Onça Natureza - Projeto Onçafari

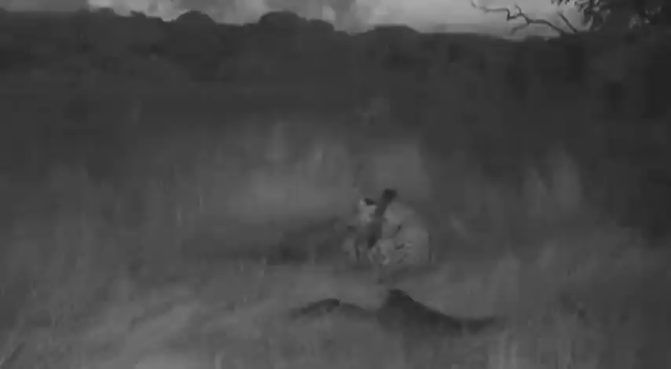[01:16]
A partir de agora que ela tem a cria dela, ela tem dois filhotes, ela perdeu essa característica de curiosidade e está um pouco mais zelosa para cuidar dos filhotes dela.
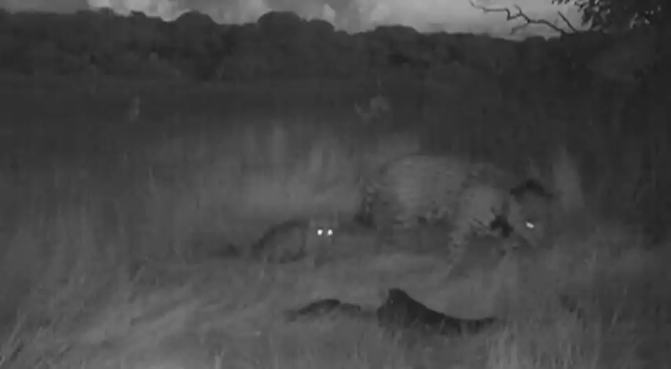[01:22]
E o legal é que ela está agindo da mesma forma que a esperança agiu quando ela era criança. Ela entende que nós estamos lá, ela compreende e mostra para os filhotes que tudo bem nós estarmos lá observando eles. É legal a gente ter esse avistamento, vocês estão vendo a imagem aí da natureza com os dois filhotes dela.